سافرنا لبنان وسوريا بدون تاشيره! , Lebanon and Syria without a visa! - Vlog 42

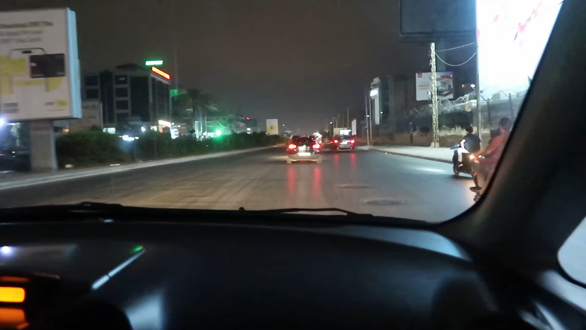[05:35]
الطريق تقريبا هايخد من ساعتين لثلاتة الطريق غريب جدا أكننا مثلا على جبل طلع نازل وللأسف الطريق لا يوجد نور خارج
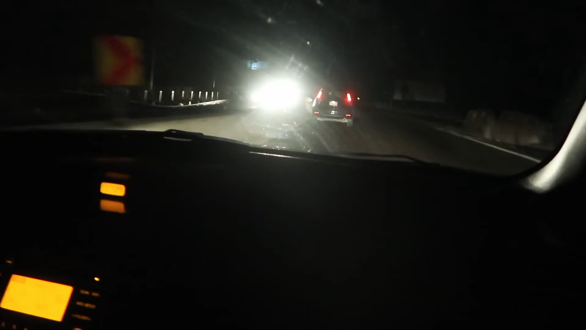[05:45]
وقابلنا أول الطريق شابورة الفكرة كلها الطريق من سوريا لبنان الطريق ضلمة مفيش نور فبنصحكو تيجو الصبح طبعا بلاس كمان يعني